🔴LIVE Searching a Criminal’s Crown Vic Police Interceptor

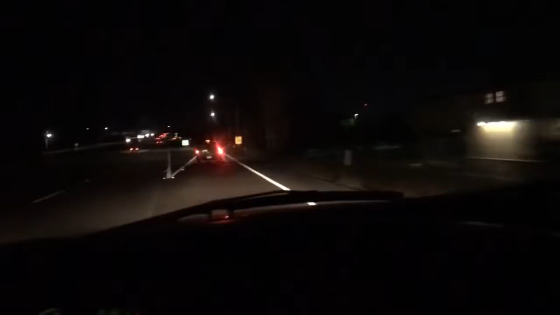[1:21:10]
They used to, but they stopped. But they do have BB guns, and they also have, like, airsoft guns. Yep, they have airsoft guns. And they have, like, harpoons and stuff like that, I think. Let's go check it out. Hey, look, In-N-Out Burger. Should I stop by In-N-Out Burger first?
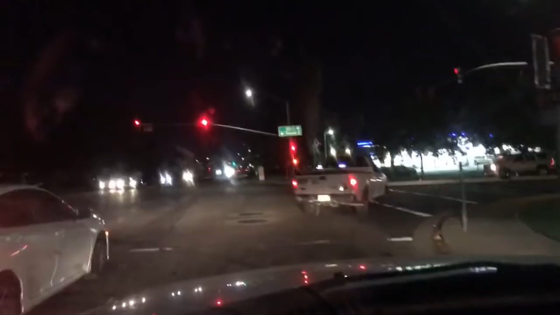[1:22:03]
Why are you saying no? No what? Hey look, a bum. Excuse me, sir, are you a bum? Yeah, I'm just kidding. He couldn't hear me. Okay. These nuts have went to Walmart. What? Sorry, I can't read that fast. These nuts are at Walmart.